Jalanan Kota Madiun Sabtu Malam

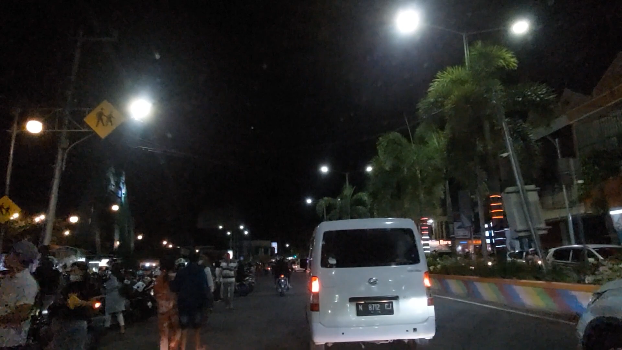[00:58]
tutup kalau dipugar terus orang-orang ini rame nya dimana? mereka ada pergi dimana?
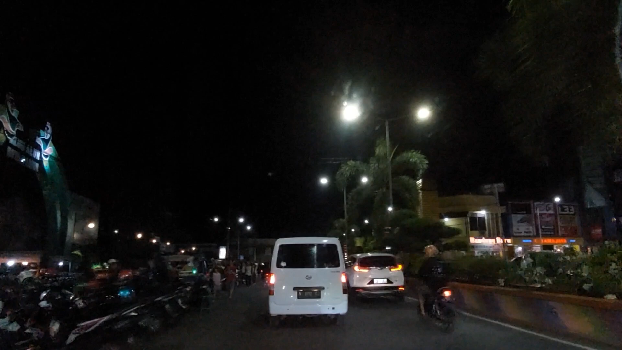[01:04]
ini yang baru itu lah yang kereta api itu lah oh iya iya paling pusat keramean kota Madiun ada di alur-alur kota Madiun guys
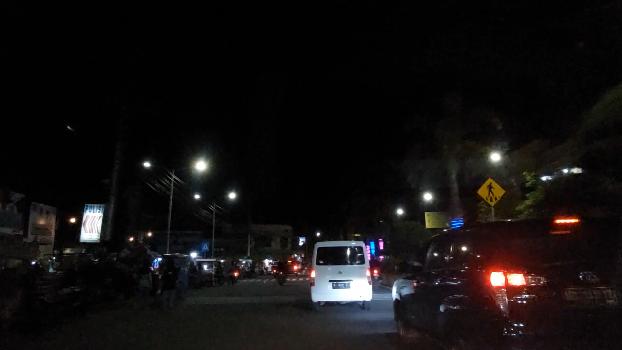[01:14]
oh ada nyopalapa ada dangdut ya tutup tutup ini karena ada event itu
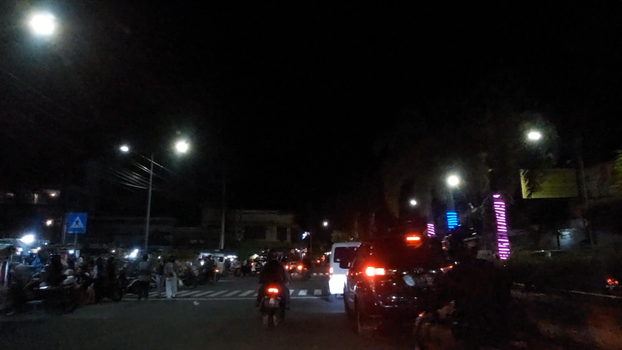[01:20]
kirain dipugar saya pikir kirain kirain
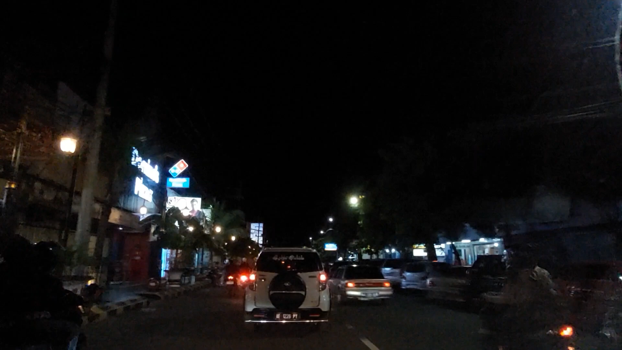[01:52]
oke rame sekali temen temen malam minggu di kota Madiun kali ini tanggal 7 ya tanggal 7 januari 2023 ini situasi kota Madiun kebetulan pas di tengah kota ini
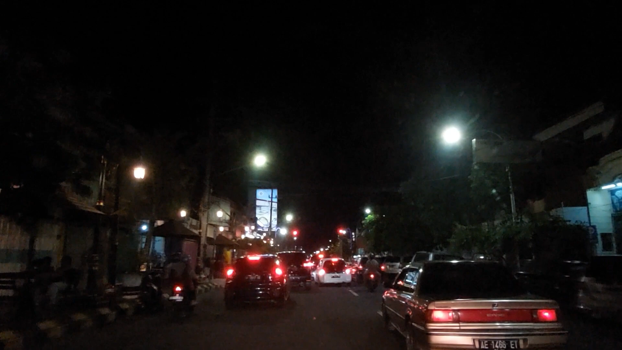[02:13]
situasinya rame sekali karena memang ada event di alun-alun kota Madiun teman-teman gak tau tuh ada musik-musik gitu lah aduh jarang-jarang Madiun macet gini ya
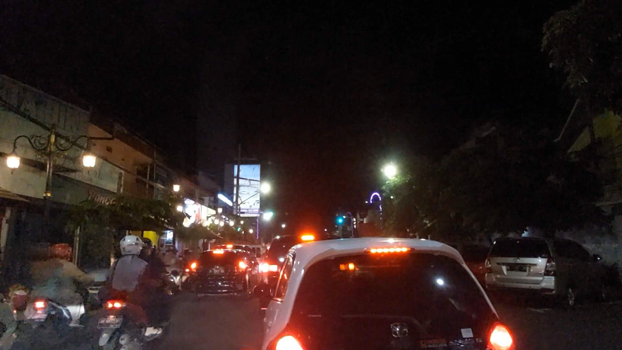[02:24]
kalau kuning orang harusnya kan berhenti hati-hati tapi kita ini kadang kuning